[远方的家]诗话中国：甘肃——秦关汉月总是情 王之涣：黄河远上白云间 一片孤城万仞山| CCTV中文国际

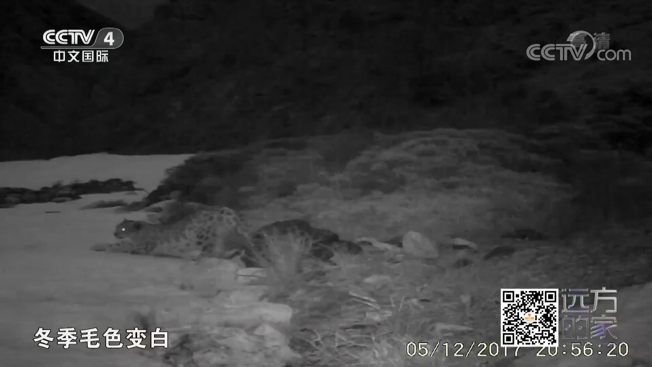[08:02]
在中国主要分布在西北和西南山地在高寒山区位于生物链顶端的雪豹对于维护所在地的生态平衡具有重要的指标意义也被称为高海拔生态系统的晴鱼表
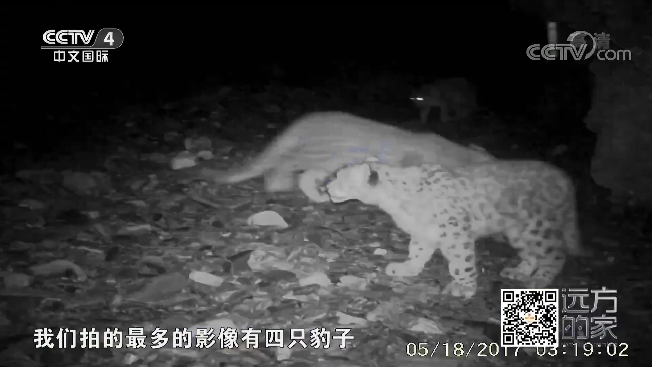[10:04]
多的影响有四只豹子就是说一只磁雪豹带着三只幼崽